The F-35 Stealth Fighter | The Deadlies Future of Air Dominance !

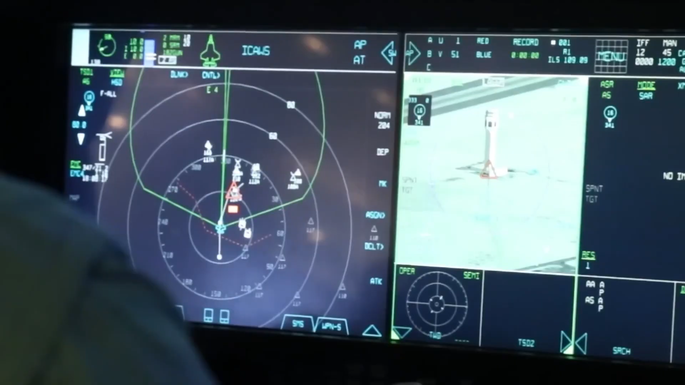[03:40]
provide a 360-degree view of the battle space, allowing the pilot to see through the aircraft.